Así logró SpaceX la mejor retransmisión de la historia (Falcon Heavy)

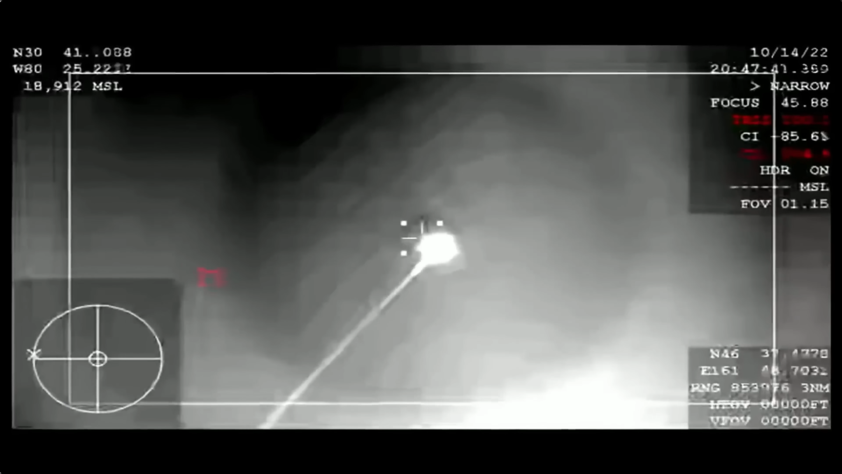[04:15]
Para medir el calor de las cápsulas espaciales a medida que se ponen al rojo vivo Mientras atraviesa la atmósfera en su regreso a la Tierra Cámaras como estas han jugado un papel súper importante en las investigaciones de desastres Por ejemplo,